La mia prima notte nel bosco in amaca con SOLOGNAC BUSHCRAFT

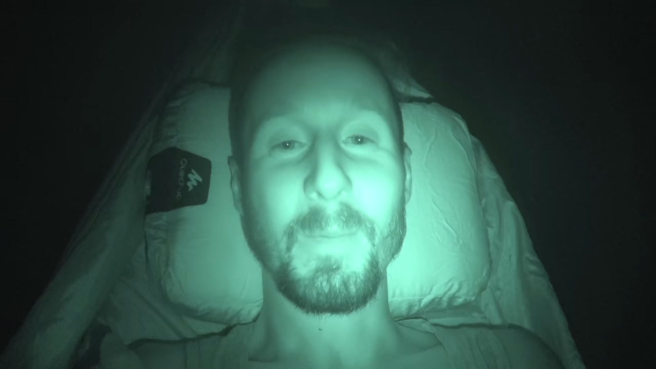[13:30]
Eccomi finalmente all'interno della maca. C'è la zanzariera, c'è il telo impermeabile sopra. Alla fine non è tanto diversa da una tenda, che è il mio rifugio preferito, quello che ho sempre utilizzato fin dai tempi dello scautismo e che utilizzo tuttora molto volentieri. Adesso mi metto giù perché sono molto stanco e domani mattina risveglio e vi racconterò com'è andata la mia prima notte in amaca.